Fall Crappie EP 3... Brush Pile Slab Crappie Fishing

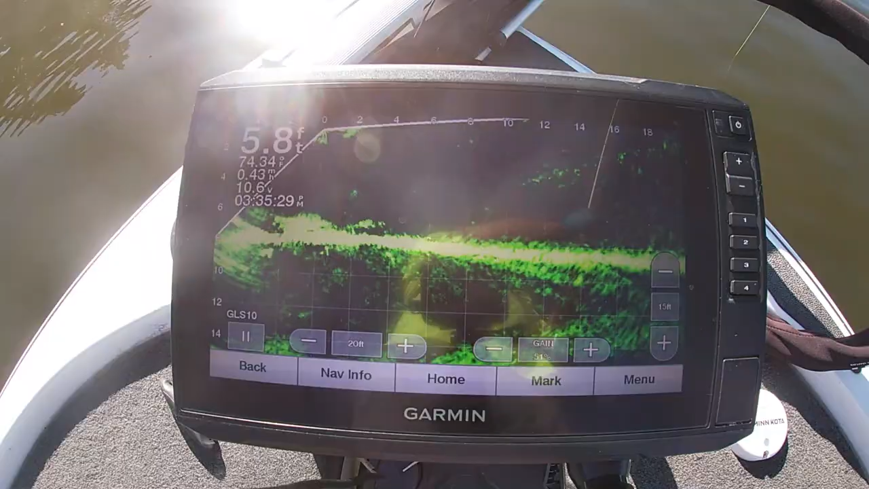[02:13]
On screen: depth 5.8 ft
There's one. Right there. There's another one. Decent crappie.
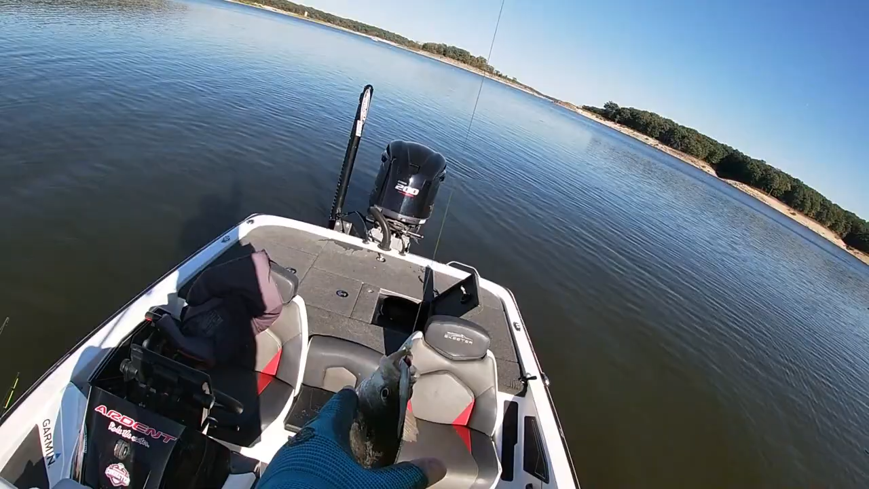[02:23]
Nice slap. Beautiful crappie.
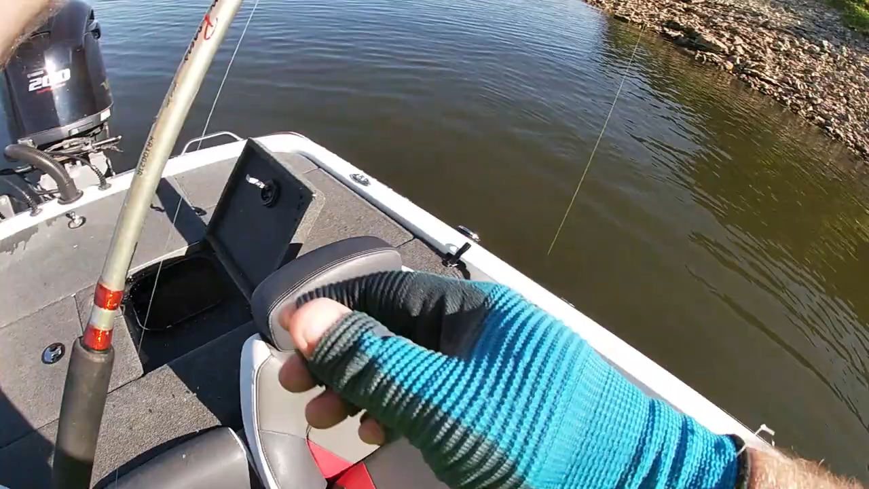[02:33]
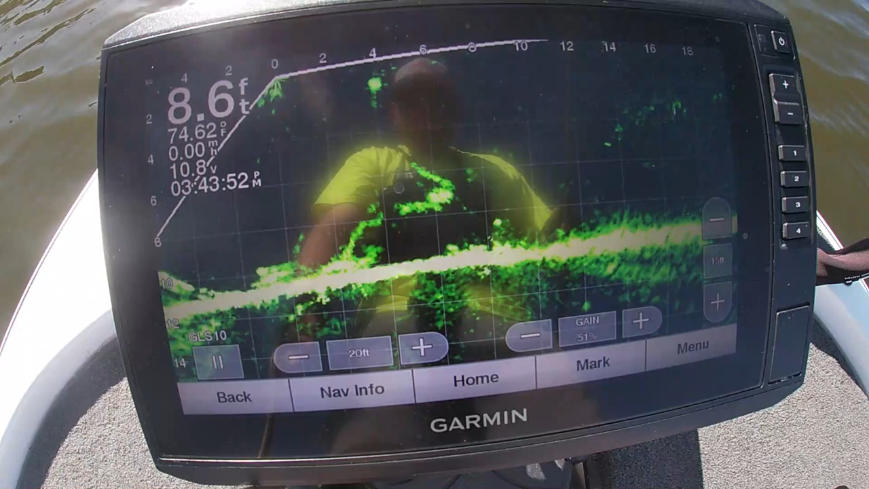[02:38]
On screen: depth 8.6 ft
There he is right there. Got him.
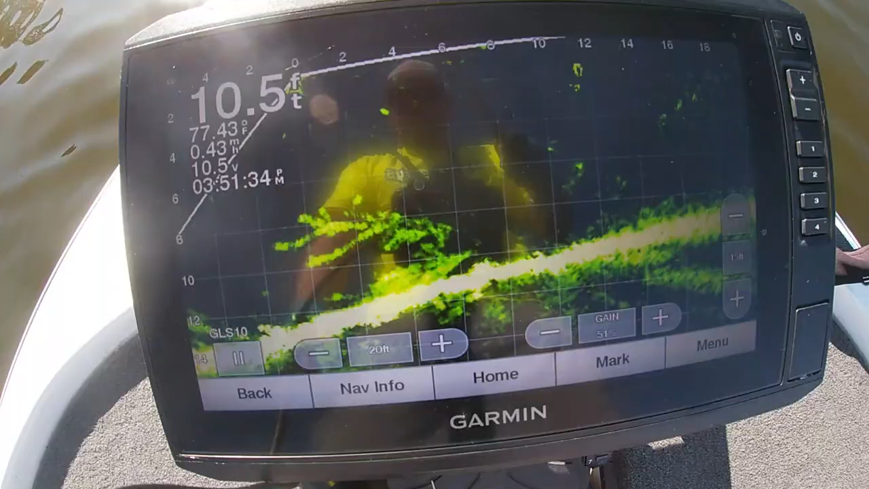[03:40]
On screen: depth 10.5 ft
Got him. Oh, that was a bass. There he is right up there.
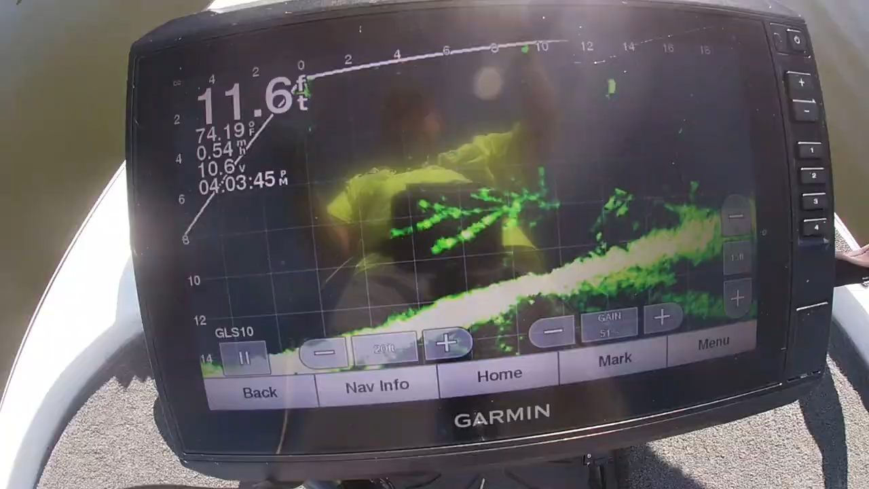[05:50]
On screen: depth 11.6 ft, water 74.19°F
Go on that end of that pile for a minute. There he comes. There he is right there. Got him. Another good one.
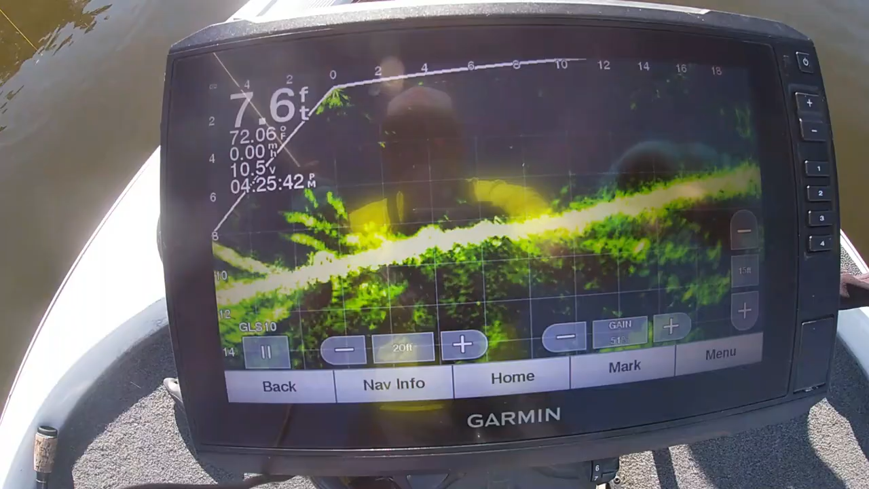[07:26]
On screen: depth 7.6 ft
That's what we're looking at right there. He's thinking about it. Pulled away from him. He's coming in a little tighter. There he is right there. Got him.
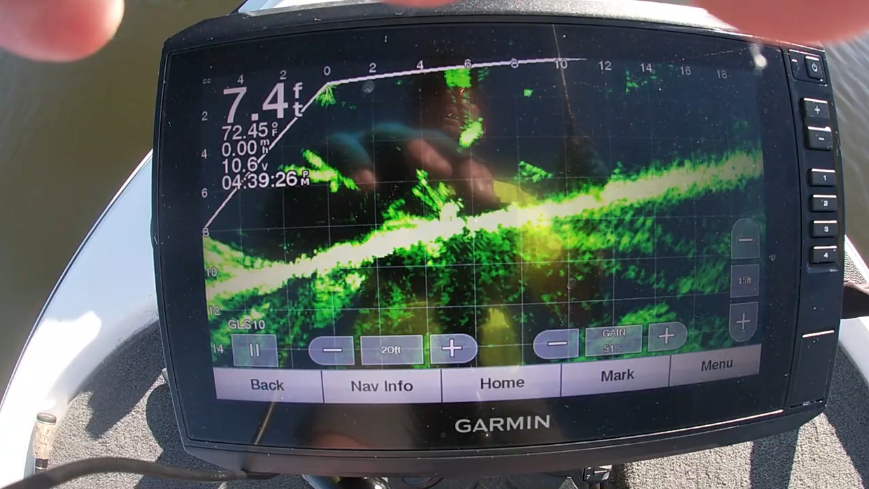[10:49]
On screen: depth 7.4 ft, water 72.45°F
There he is. Oh, yeah. There's another honker.
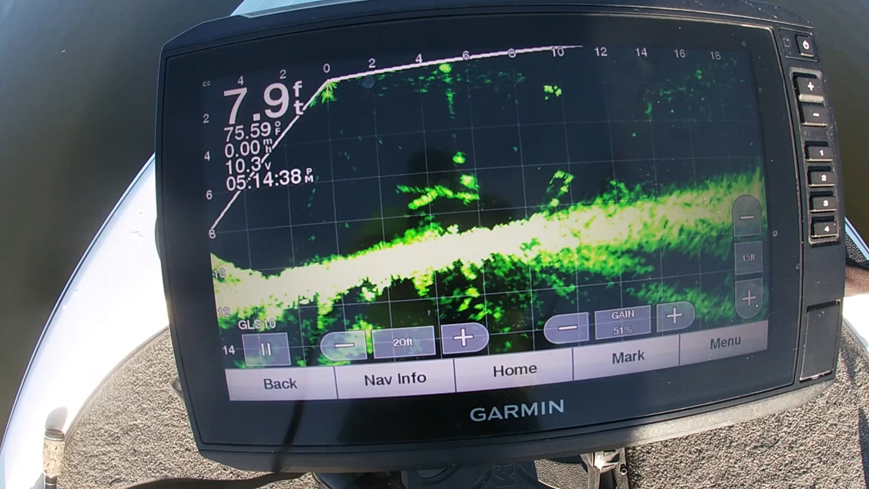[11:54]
On screen: depth 7.9 ft, water 75.59°F
There's one right there. Got him.